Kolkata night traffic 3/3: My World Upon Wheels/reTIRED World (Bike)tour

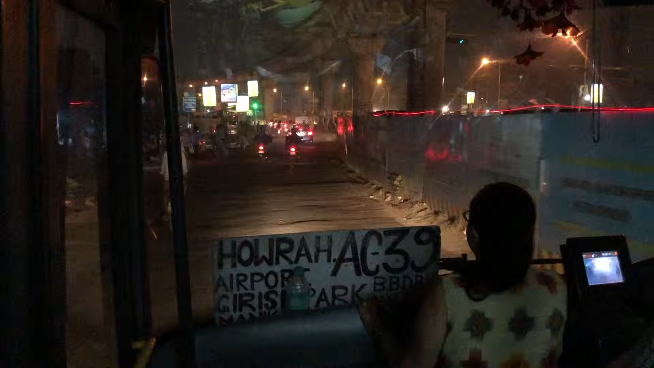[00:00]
The entire World Bank Tour This is a road construction of course . . . .
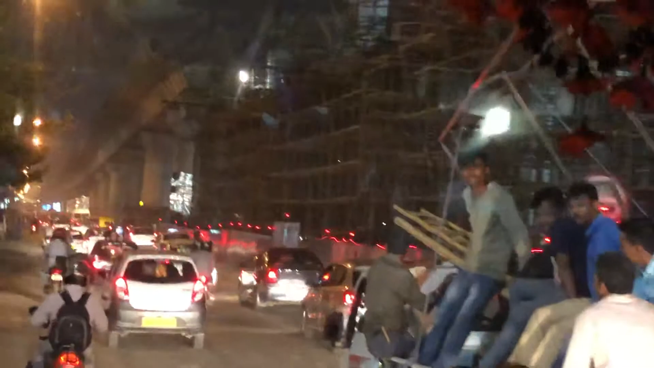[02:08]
which is why there's so much construction,